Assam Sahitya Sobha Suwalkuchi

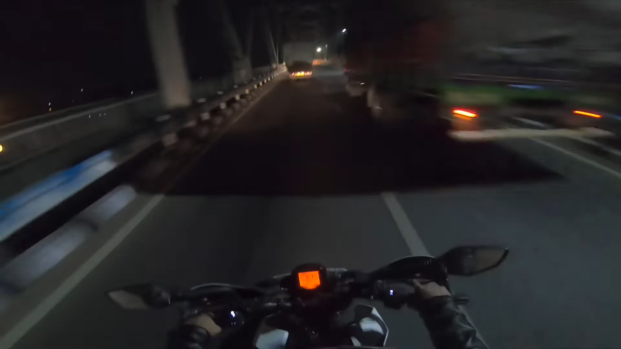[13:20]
हम लोग पहुंच चुके हैं ब्रह्मावती के हराईगंज ब्रिज पे, मतलब गुवाहाटी पहुंच चुके हैं हम लोग।